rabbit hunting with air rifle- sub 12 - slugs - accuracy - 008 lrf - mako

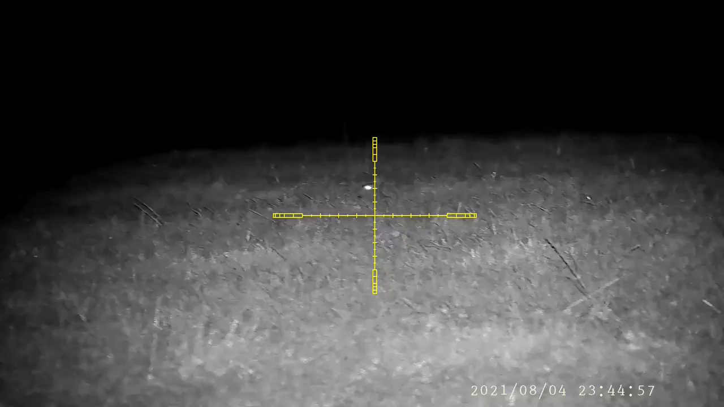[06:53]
This was the deputy's first ever rabbit. 41 yards is no easy shot standing with trigger sticks, and the added pressure of the sheriff stood there watching you.
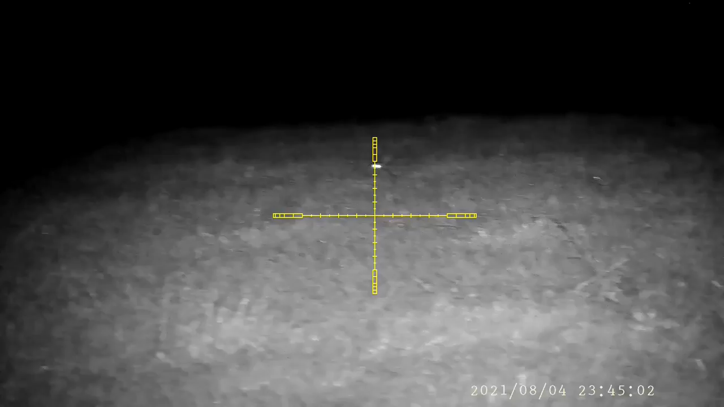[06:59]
But fair play, nice clean kill, just the way we like him.